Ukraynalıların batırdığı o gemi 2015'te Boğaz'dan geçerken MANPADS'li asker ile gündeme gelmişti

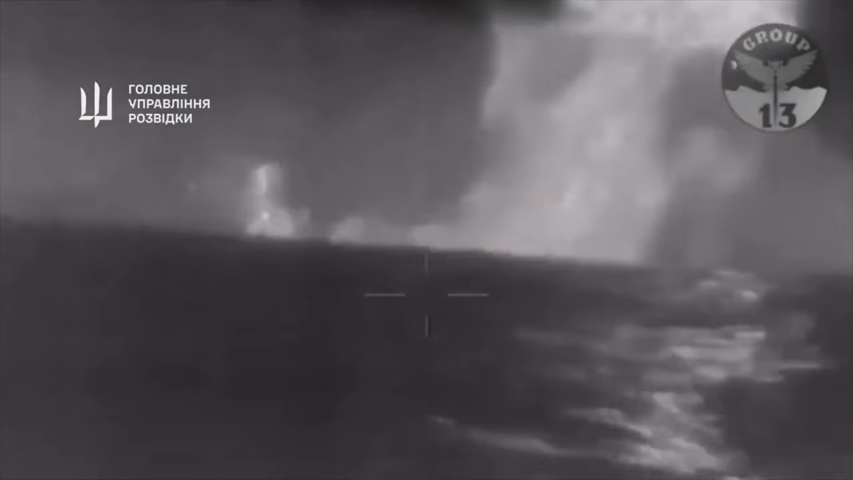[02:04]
araçlarıyla yapılan saldırıda Ukraynalılar bayağı iyi öğrendiler bu işleri. Bu sefer bu gemi o kadar gafil avlanmış ki herhangi bir savunma sistemi de yok.
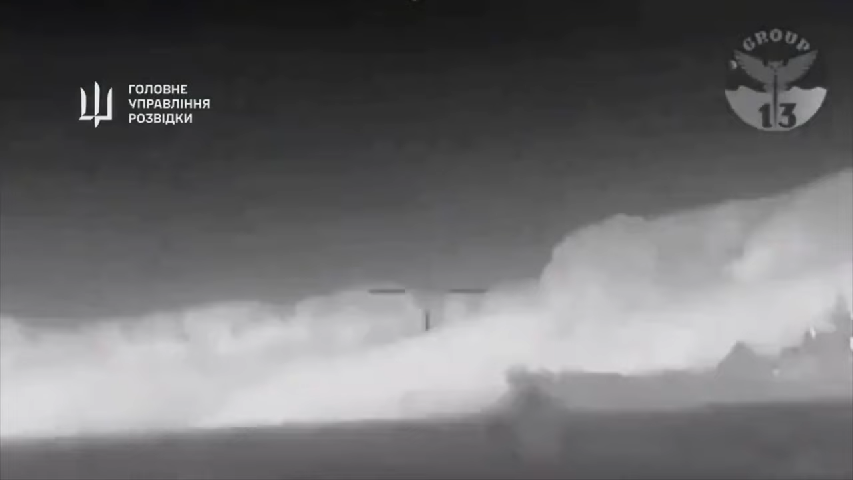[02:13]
Adeta Ukrayna'nın bu kamikaze drone'u birinci vuruyor, ikinci vuruyor ve arkasından batırıyor.
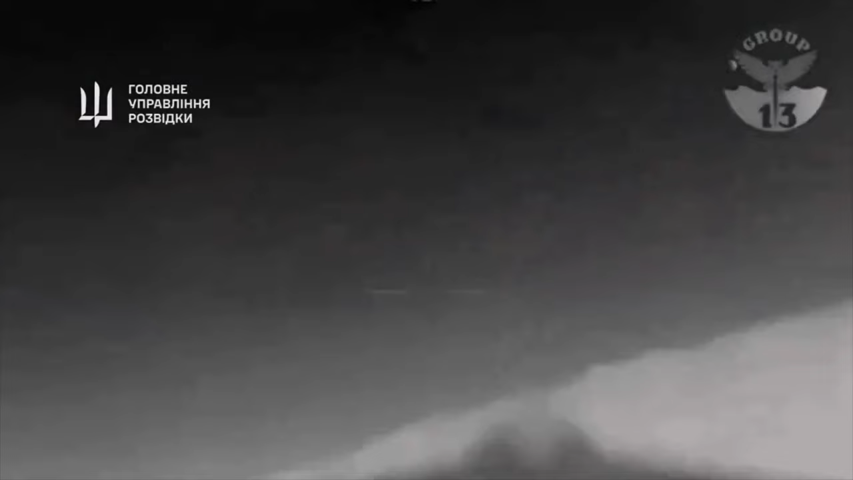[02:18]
Gerçekten çok acı bir yaklaşım hani savunma